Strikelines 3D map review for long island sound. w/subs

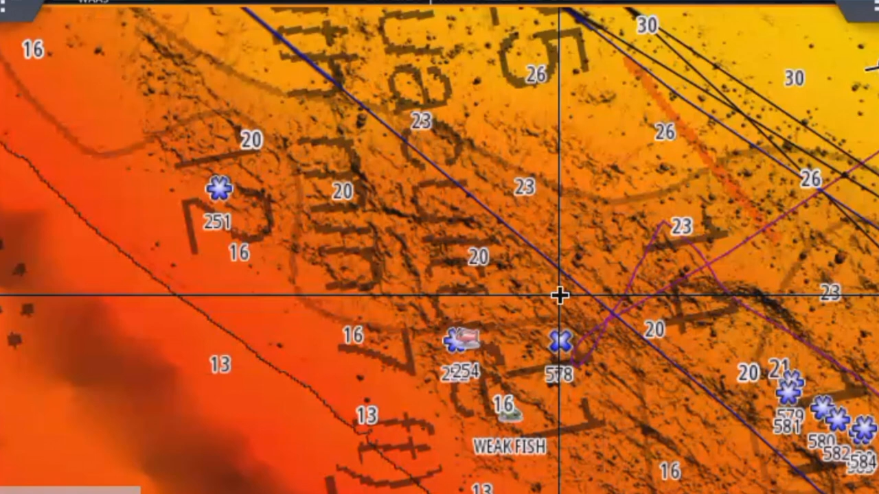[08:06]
I don't know if it helps you but it can definitely help me you
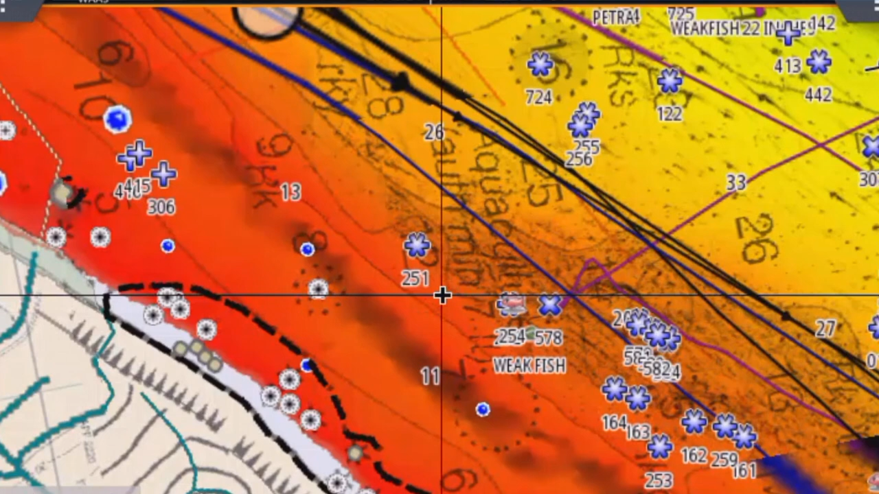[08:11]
can definitely help me this is just in front of Maritak Inlet
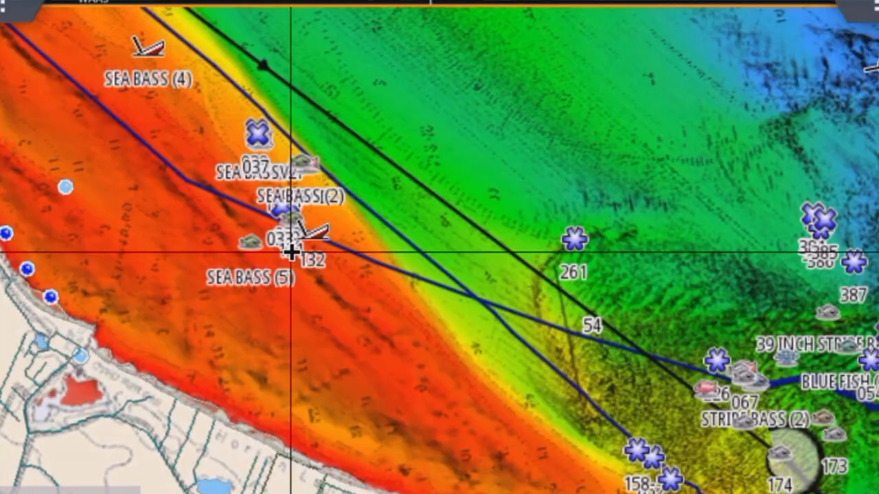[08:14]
all right let's go to this beach over here this is west off
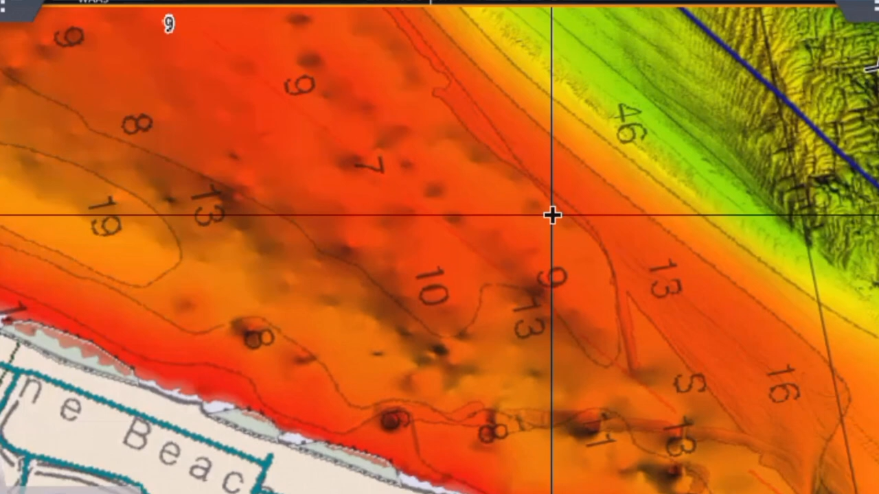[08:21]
west of rocky point I mean now Horton's point right yes
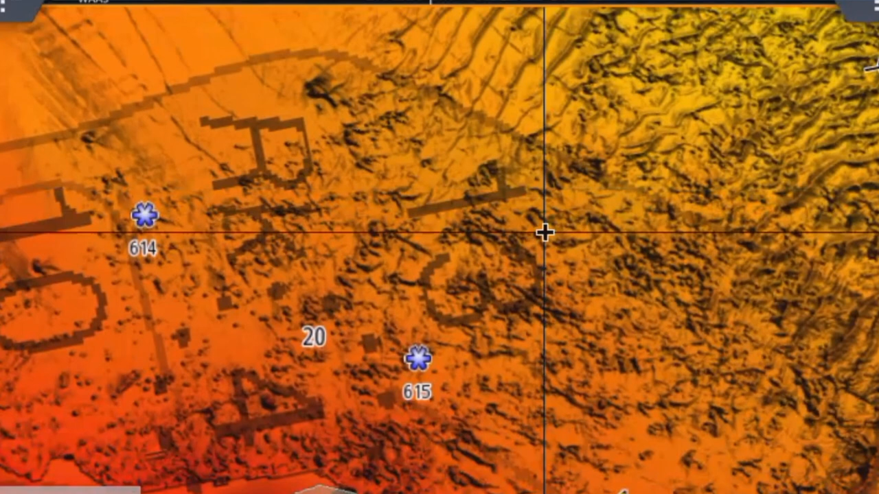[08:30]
oh as you can see here everybody knows there's rocks there I have marked a spot here look at this detail
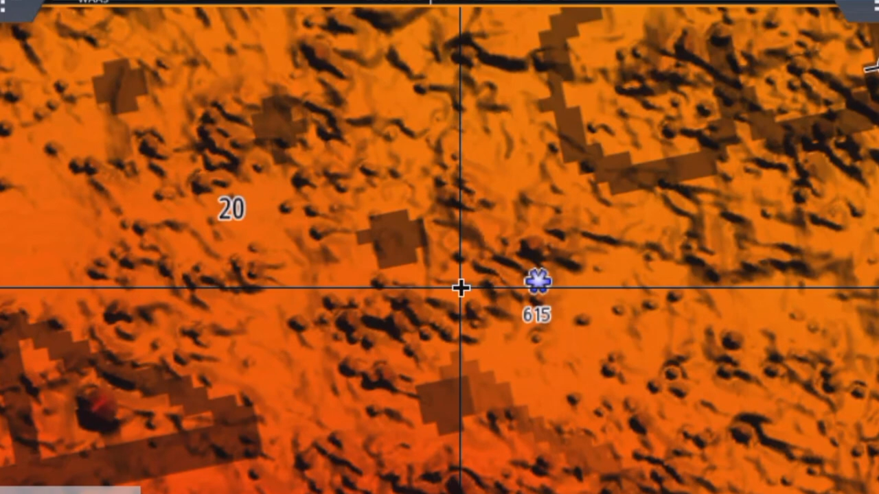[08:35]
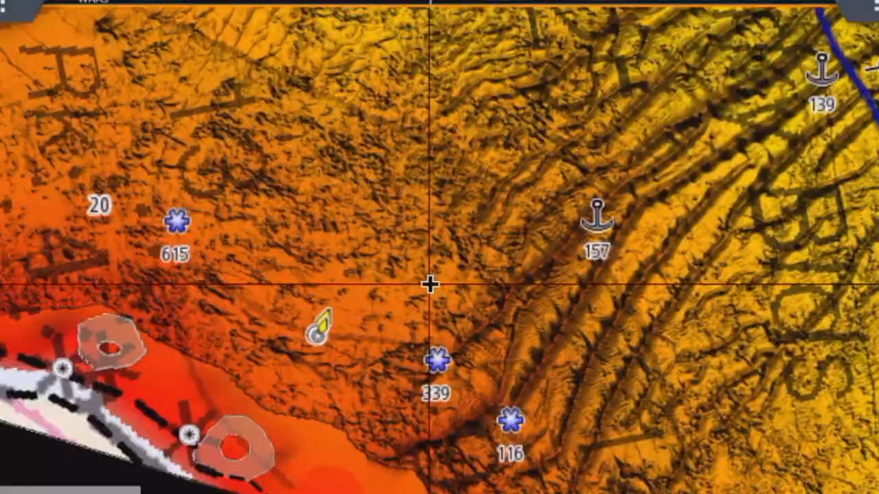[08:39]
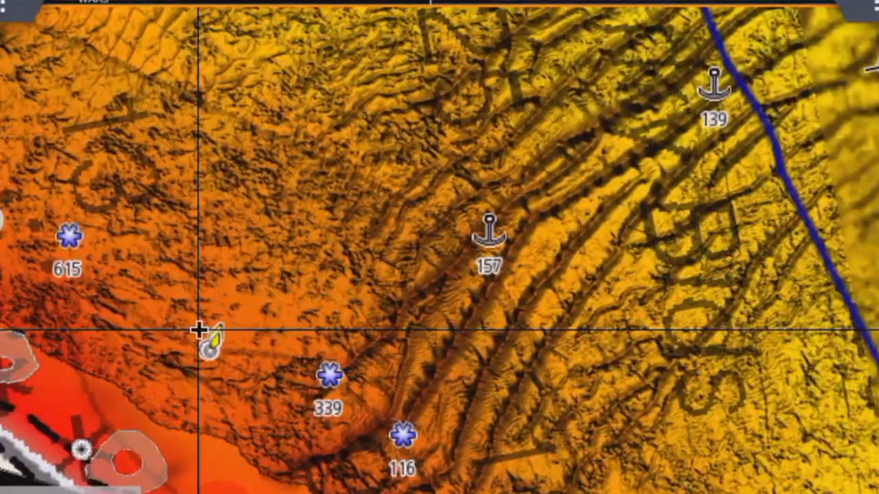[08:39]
now this is front of Horton's point that's
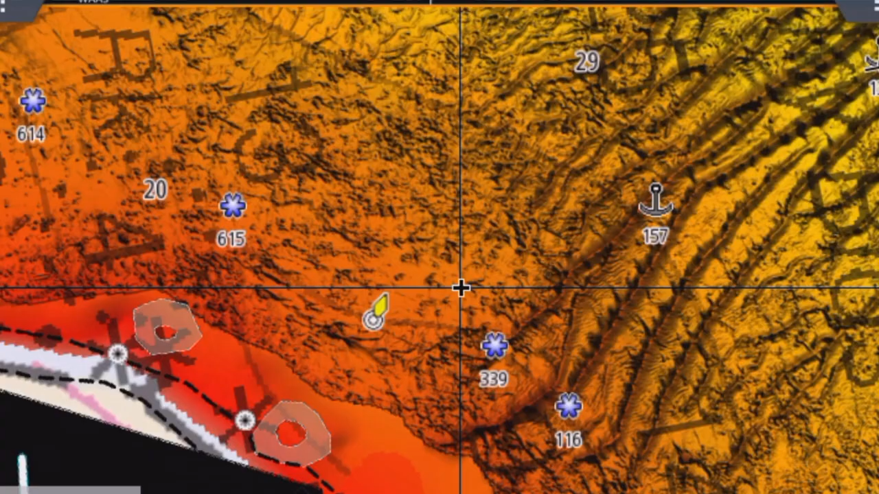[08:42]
where all the stripers are hanging out this is where we fish
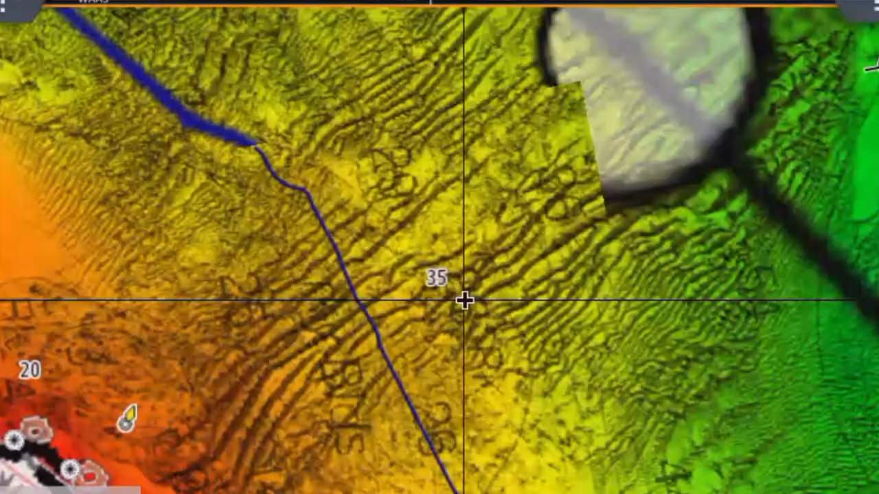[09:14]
going up and down back and forth and I have also marked this what is that is there a little rock here
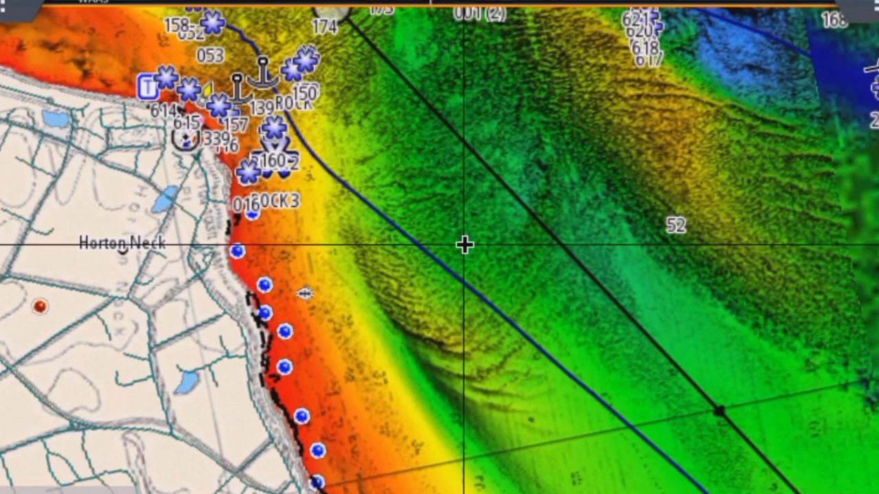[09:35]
loving this already oh my god this is out of the nowhere out of the
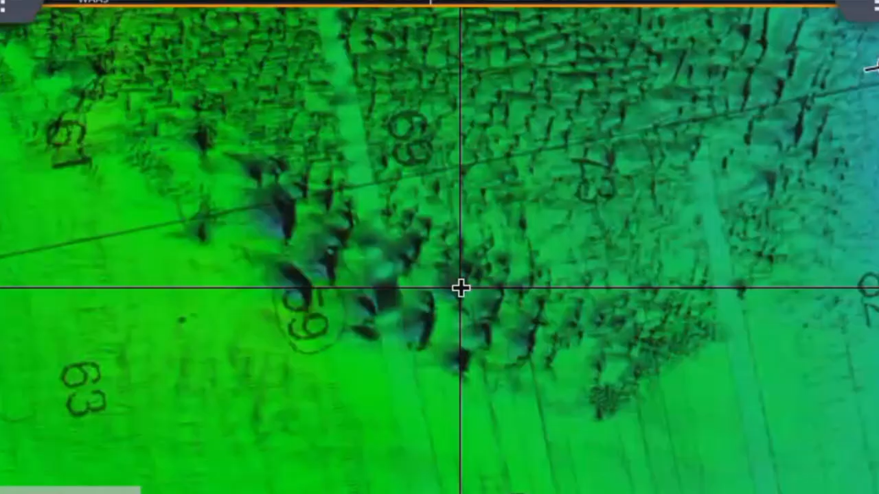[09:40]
nowhere look at this spot right here I've never been here before